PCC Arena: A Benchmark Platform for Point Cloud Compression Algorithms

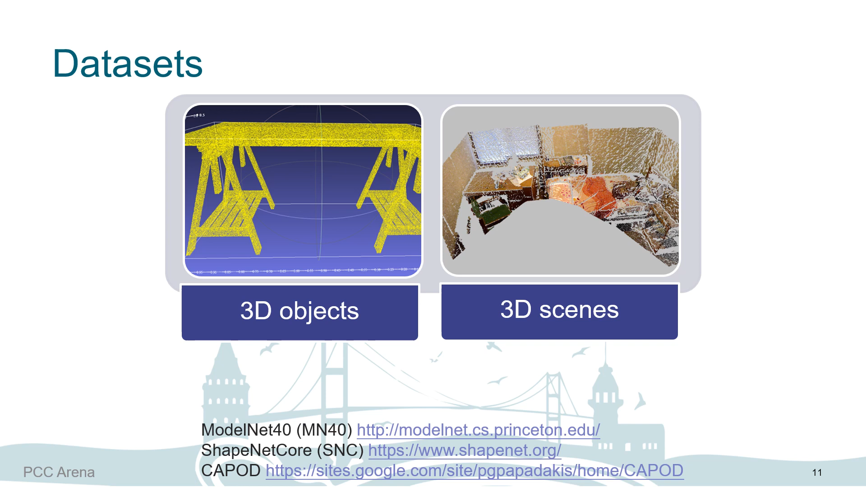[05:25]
Public 3D datasets are classified to 3D objects and 3D scenes. In this paper, we focus on 3D objects.
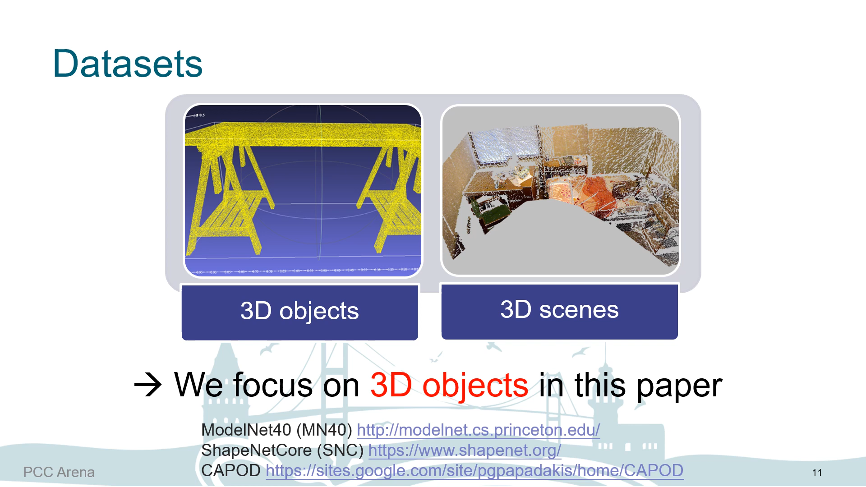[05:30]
Below are the datasets we adopted. Those datasets are 3D meshes. To get the point cloud datasets we use in PCC Arena, we do the following steps.
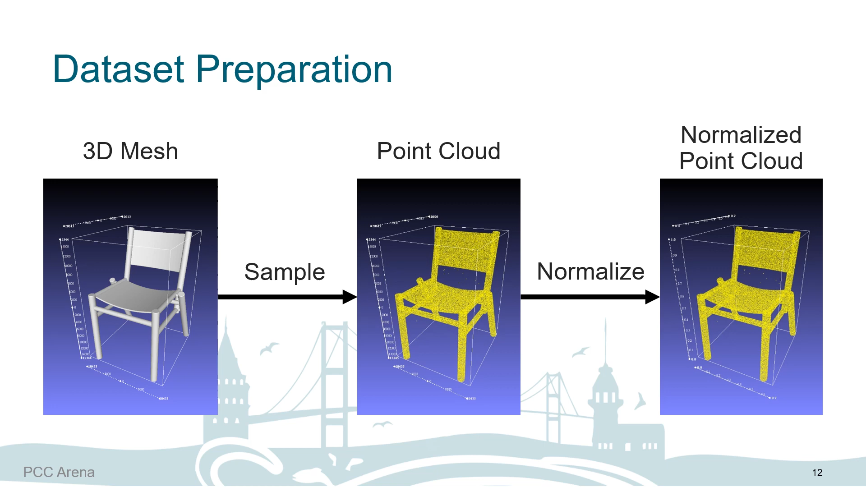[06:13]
So, we do normalization. Here you can see the scale of normalized point cloud is bounded in 0 to 1. We categorize the objective metrics into three classes, bitrate, quality, and running time.
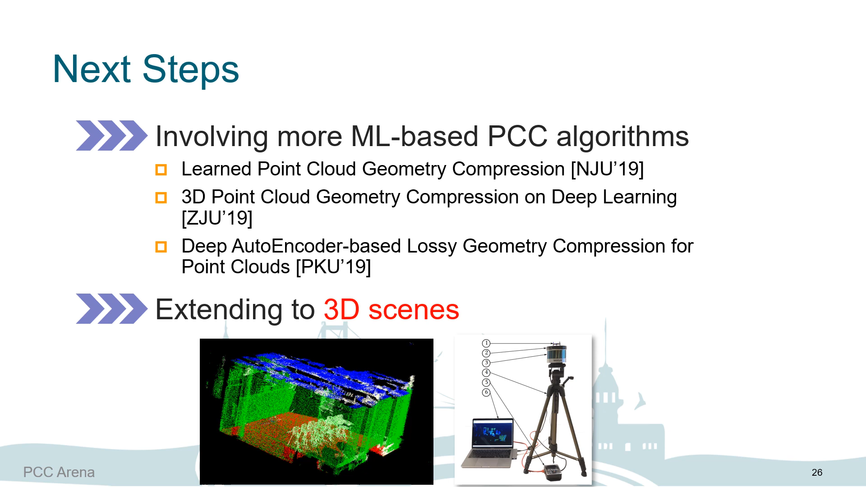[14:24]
To densify the point cloud, they tried several methods for registration and alignment on the local and global site. These figures are the sample results from their system and the scanning system with tripod. And that's all of my presentations.